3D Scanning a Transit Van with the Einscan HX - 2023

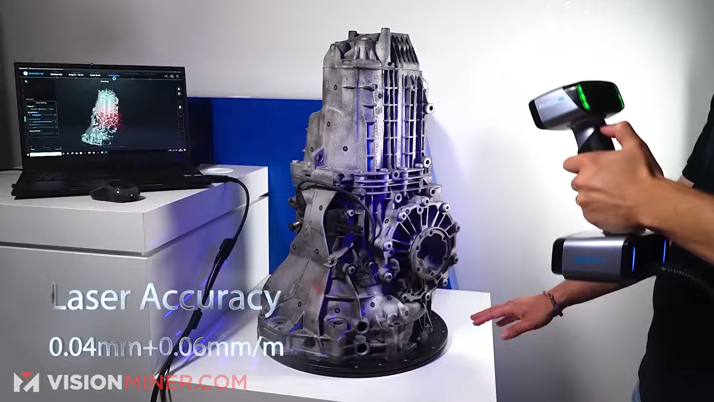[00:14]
objects this is absolutely the best handled scanner you can get.
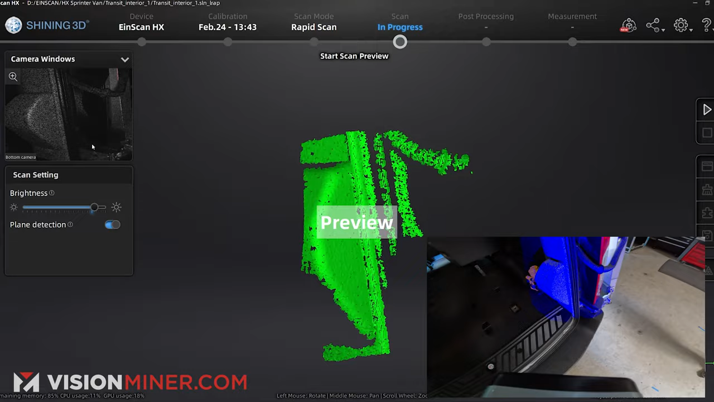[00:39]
We're going to go ahead and get started first thing we're going to do is I'm going to hit the button once that's going to give me a preview I'll make sure my exposure is pretty good it's getting data we're
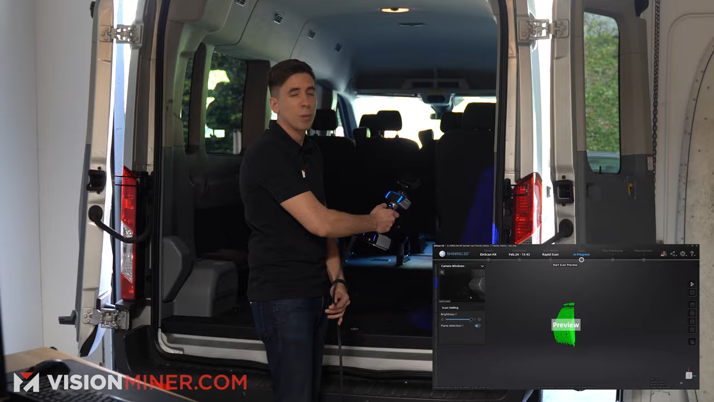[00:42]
good I'm just going to hit the button again and we're going to get going.
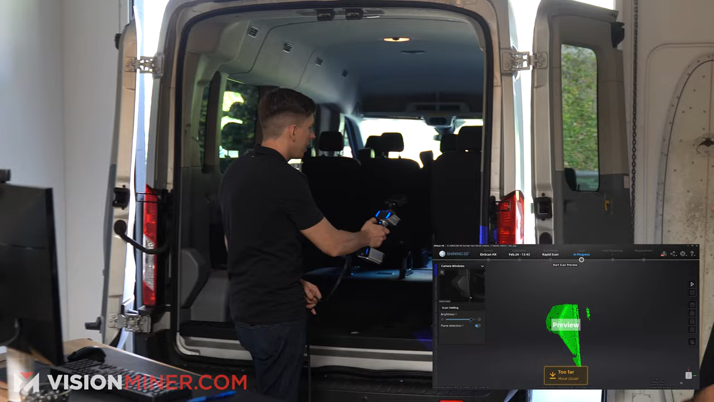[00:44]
So I am just going to go up here like
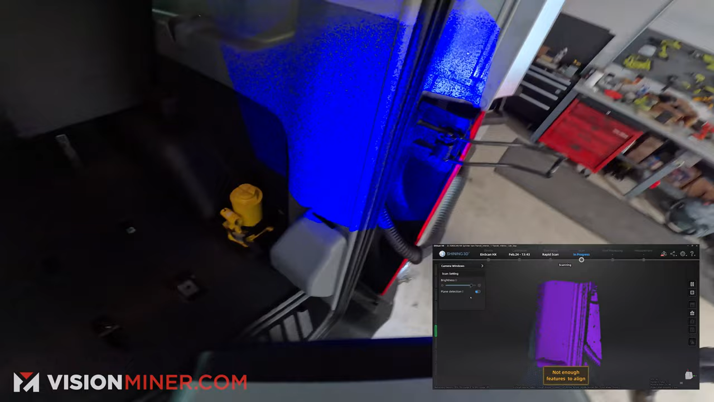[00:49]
this oops lost tracking so I'm going to start over a little bit I'm just going to go straight up
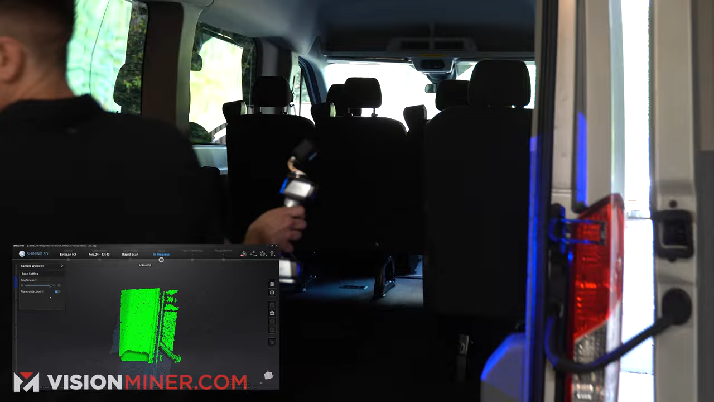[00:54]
watching my screen relatively looks like I'm too far
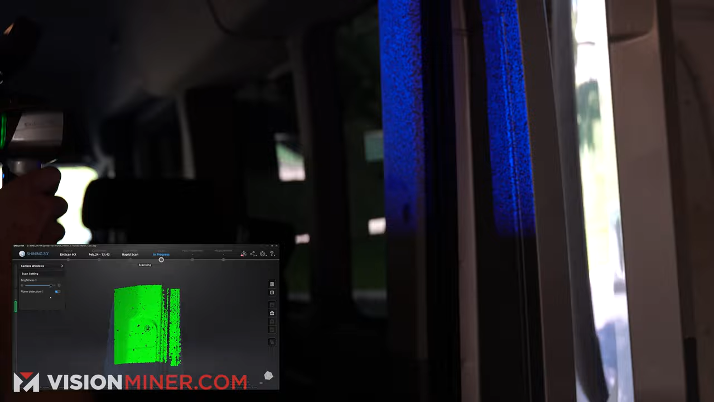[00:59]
away I want to make sure I maintain my distance my scanning distance with my arm
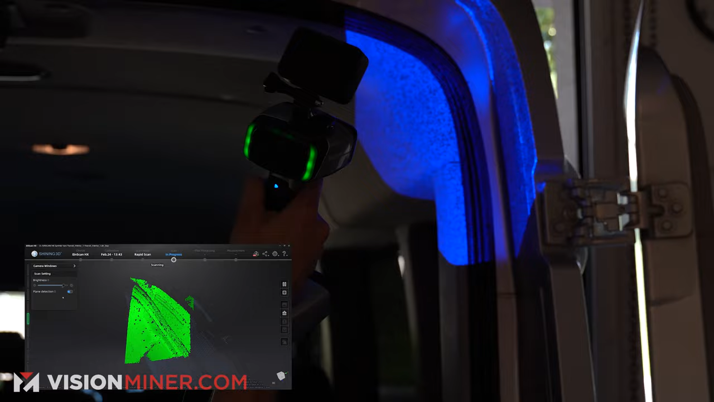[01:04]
I'm just going to keep going all the way around here
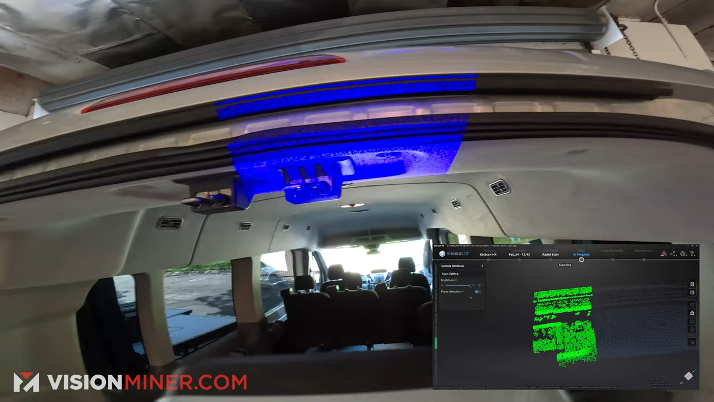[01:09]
and it's picking up data pretty darn good you know the fully
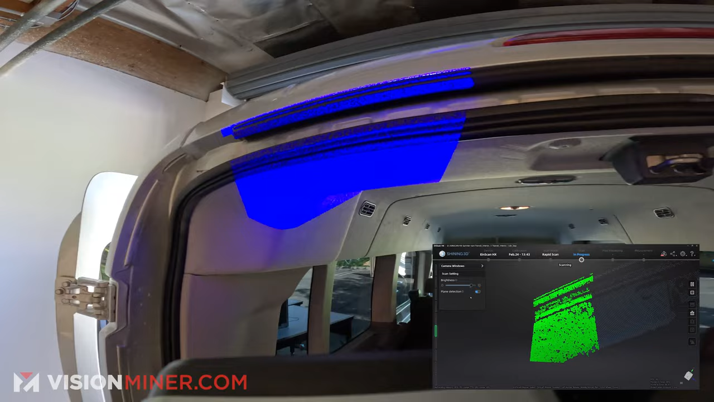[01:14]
optimal way if I really wanted the best results I would put markers all over this thing
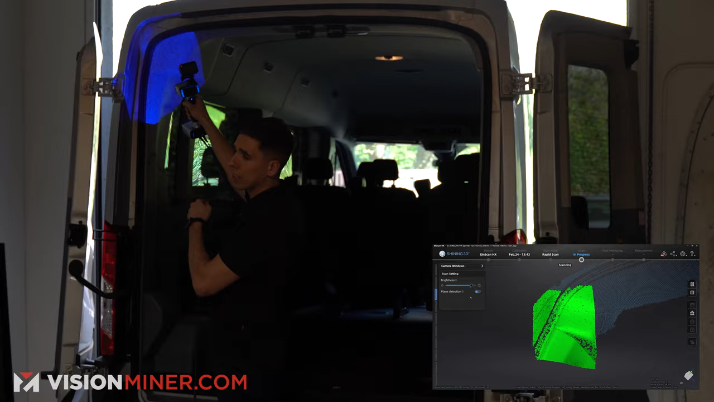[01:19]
and use the blue laser mode but frankly for most applications you don't need to do that
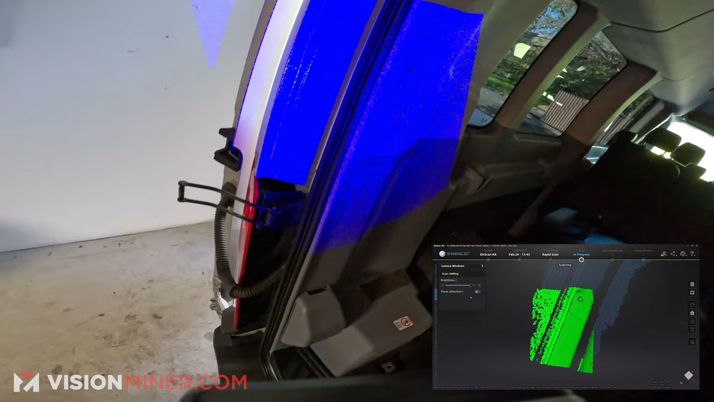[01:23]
that would just be a lot more data and a little bit
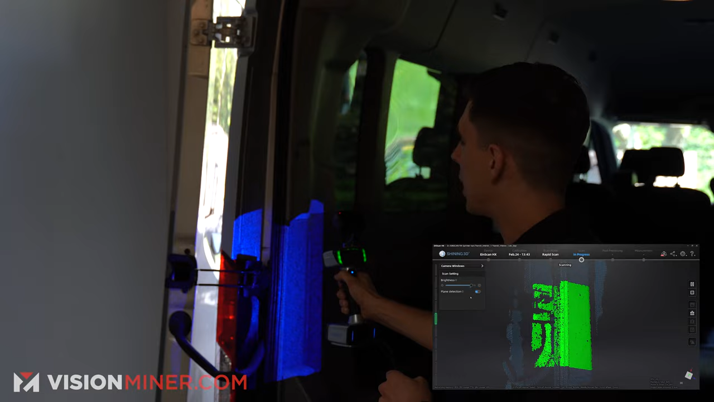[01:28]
easier scanning sometimes because the lasers work really good for tracking there we
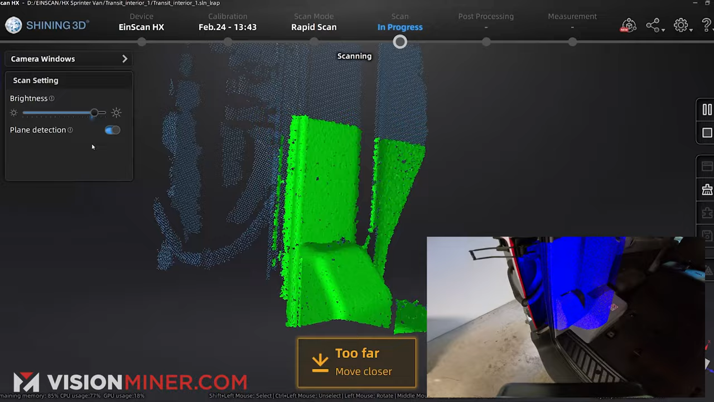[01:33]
go coming all the way down here I'm going to get a little bit of this thing let me just get behind there
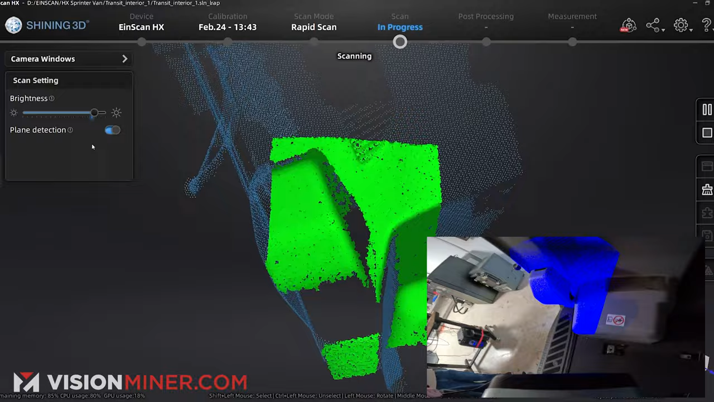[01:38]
why not go down then I'm going to come across
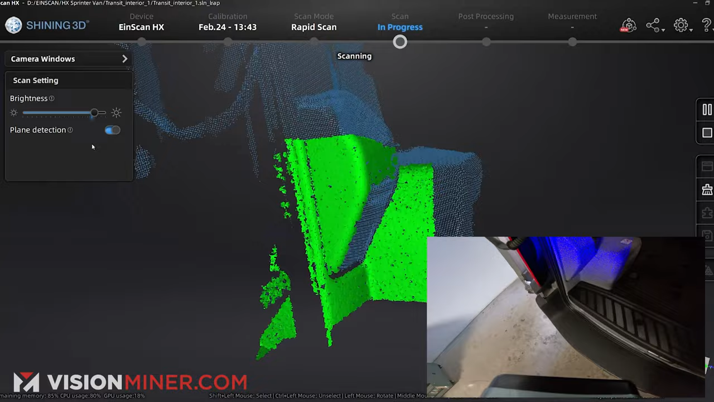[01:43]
the bumper here oh I'm too far away got to get a little closer
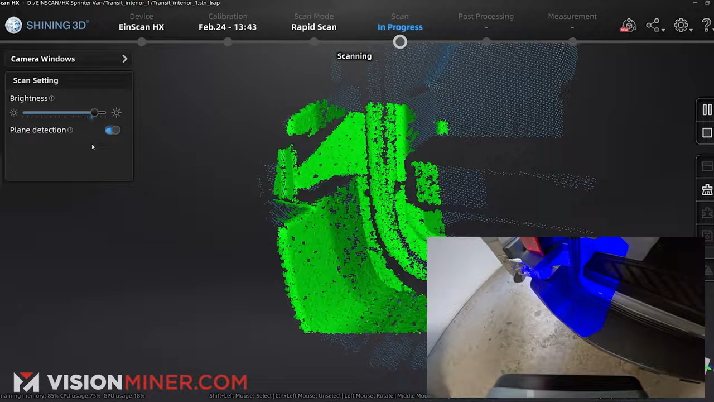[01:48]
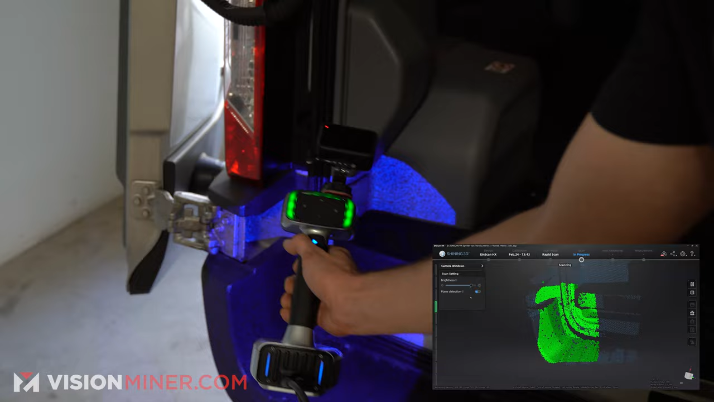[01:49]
I'm going to come down go all the way around
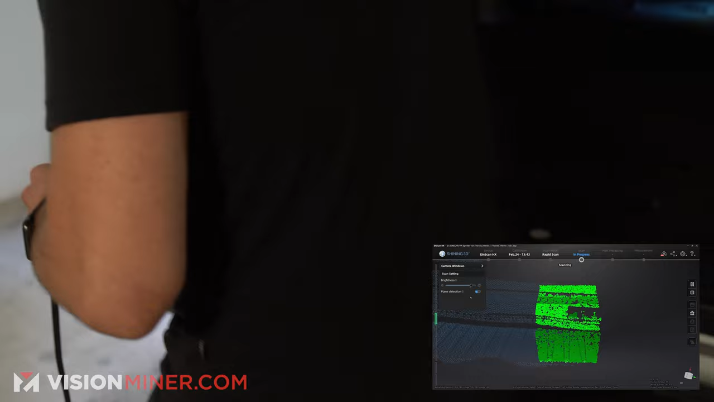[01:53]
get these little latch points and everything and if anywhere that I want more data
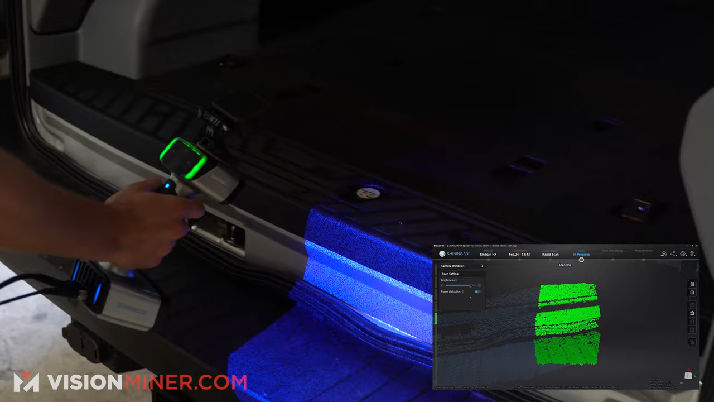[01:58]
if it's not getting enough data I can go back and it'll pick up more data so that's not an issue you can see I'm already back over to the other side
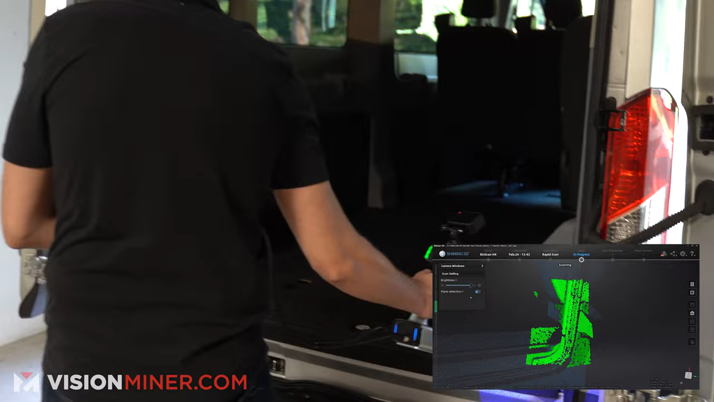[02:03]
and we just got that entire thing worked out